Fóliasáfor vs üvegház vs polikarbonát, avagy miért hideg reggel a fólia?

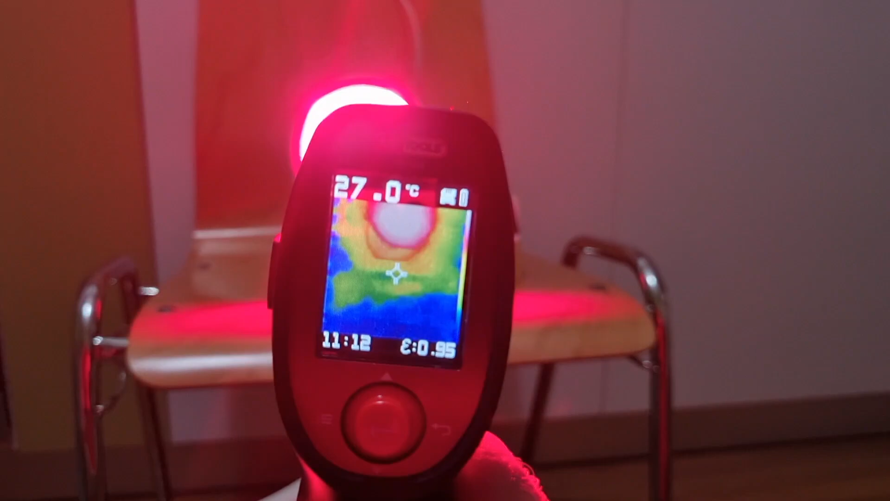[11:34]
On screen: spot 27.0°C
No, a jobb kezemben egy infravörös hőkamera van. Ezzel, ha rácélzok a lámpára, azt mutatja, hogy majdnem 90 fokos
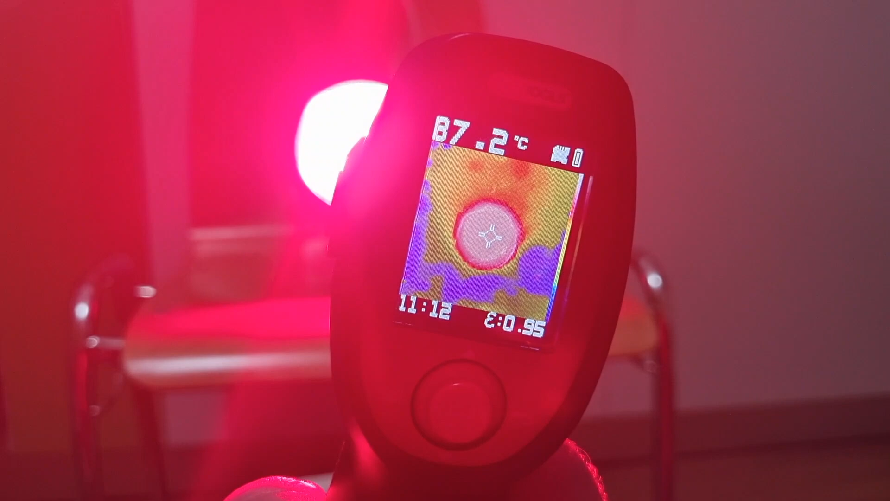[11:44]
On screen: spot 87.2°C
a hőmérséklete a lámpának. Most bal kézzel elé teszem az üveglapot. Az elmélet az, hogy az üveg rossz infraáteresztő képességű, tehát nem fogja 90 fokosnak látni a hőkamera lámpánkat, hanem ennél jóval hidegebbnek.
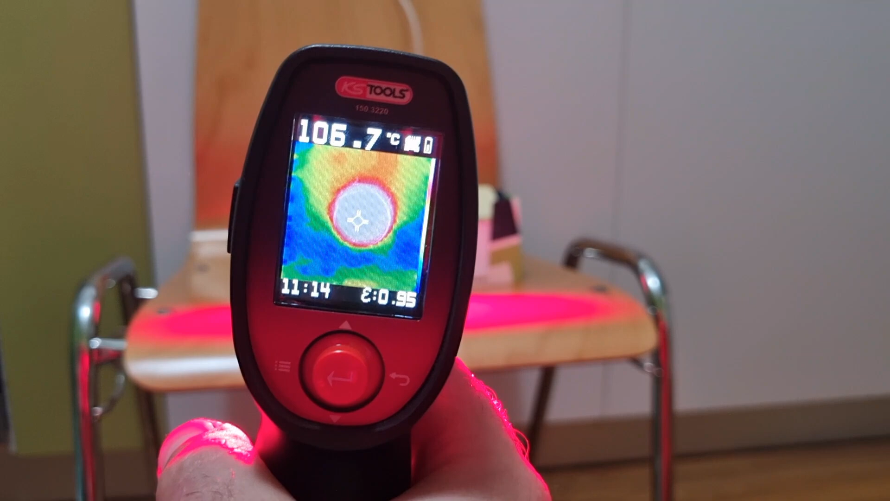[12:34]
On screen: spot 106.7°C
Az előbb ugye 20 fokos mutatott az üveg.
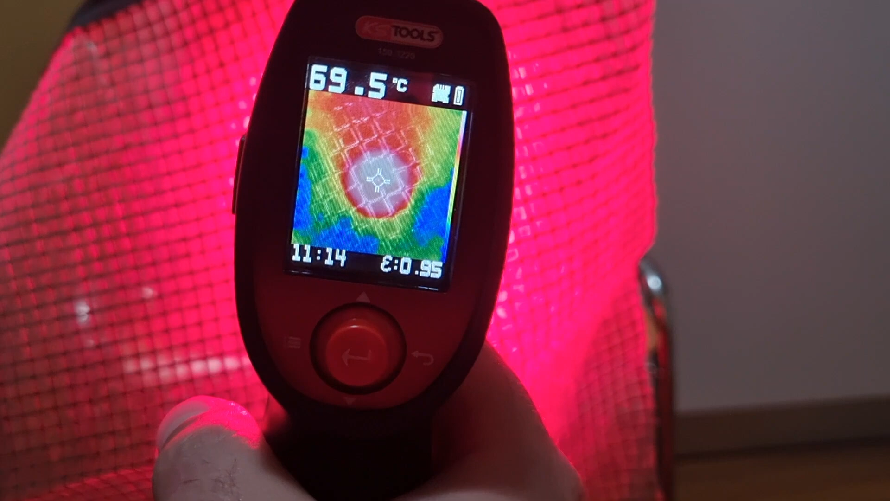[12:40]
On screen: spot 69.5°C
Látjuk, hogy mennyivel jobban átereszti a fólia az infrát.
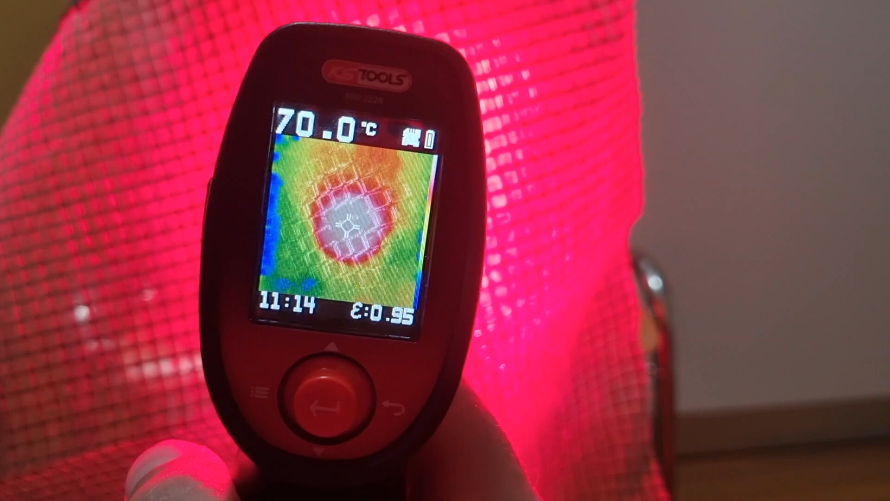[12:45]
On screen: spot 70.0°C
70 fok.
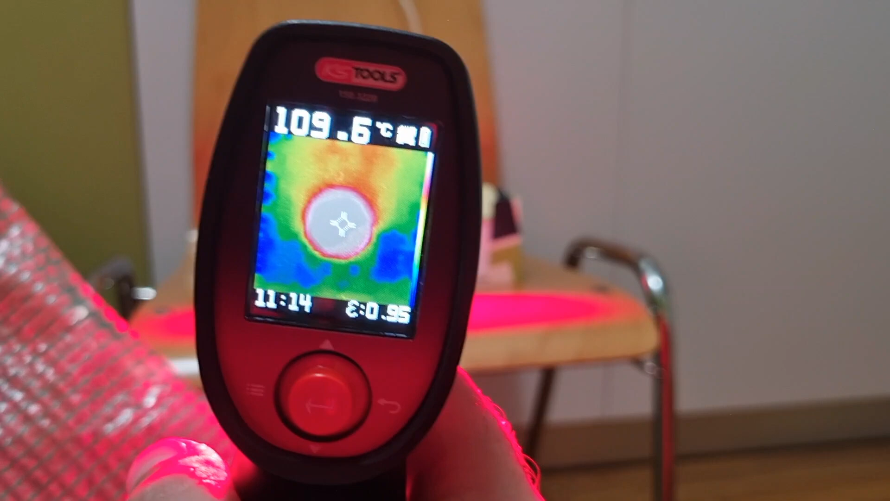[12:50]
Az infrakamera is jól mutatja, hogy mi a probléma a fóliával. És akkor most válaszoljuk meg, hogy miért fagy a Zsolt
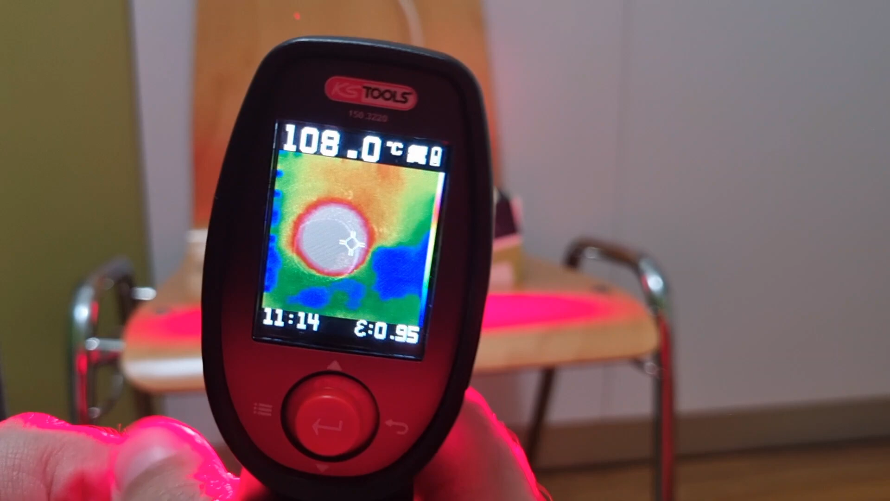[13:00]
On screen: spot 108.0°C
fóliájában, vagy miért van hidegebb a fóliájában, mint kint.